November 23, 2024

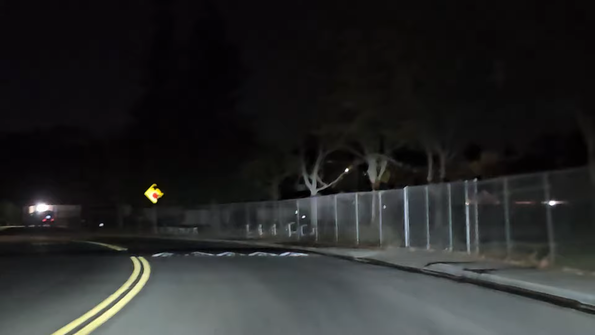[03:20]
I haven't heard them run the fire arm at all. See if it's dulling. So here, I think it's this bridge right here. Yeah, it is. I can see the lights.